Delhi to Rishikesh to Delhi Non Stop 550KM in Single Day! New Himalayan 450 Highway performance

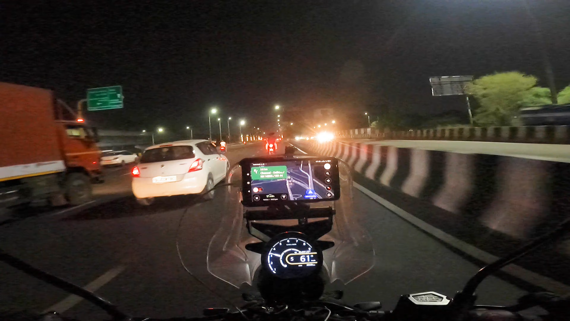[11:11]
राज के दस और हम है शूबर नुवा टावर के बास कालेंदी गुंश का ब्रीज क्रास कर रहे हैं हम चले से कुछ साड़े पांच के आसपास तो साड़े चार घंटे